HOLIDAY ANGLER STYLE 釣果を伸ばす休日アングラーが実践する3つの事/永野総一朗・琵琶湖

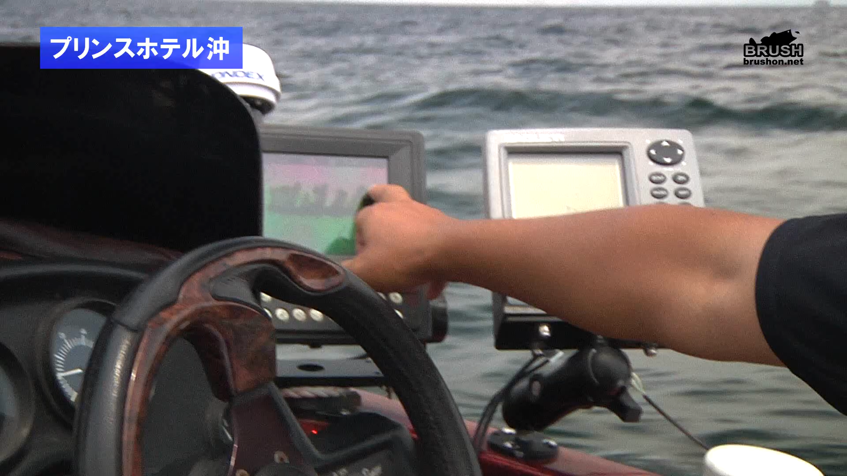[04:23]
まあもがり多分もがりだと思うんですけどこういう抜けてるようなポイントの
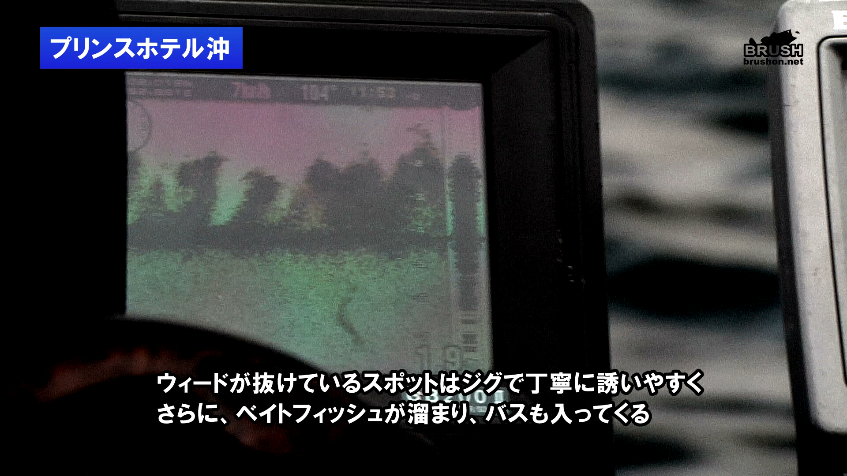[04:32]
そういうエッジなんかを狙ってますそういうエッジなんかを狙ってますどうぞ